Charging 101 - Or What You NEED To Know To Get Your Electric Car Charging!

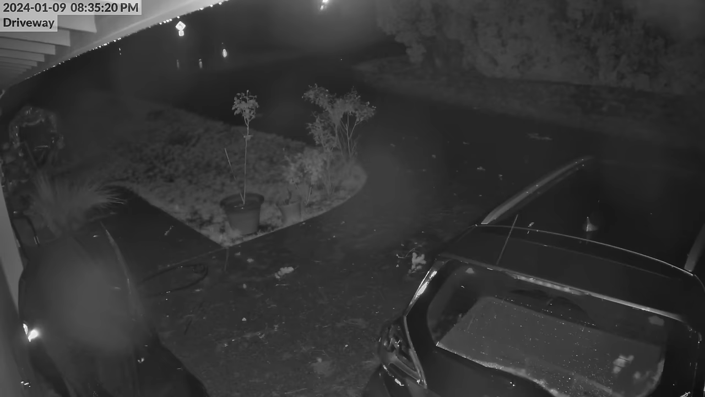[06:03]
I've also plugged in when it's well below freezing.
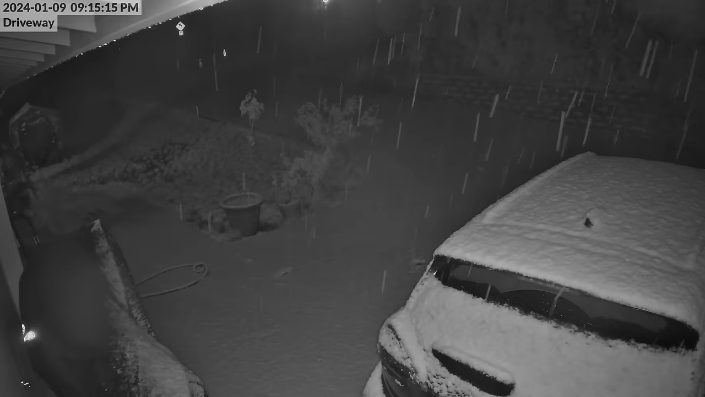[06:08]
Don't always enjoy the weather but the car just charges. That's because there are a lot of safety checks that go on before the car tells the little box on your wall or the box hanging off an inlet to let electricity flow.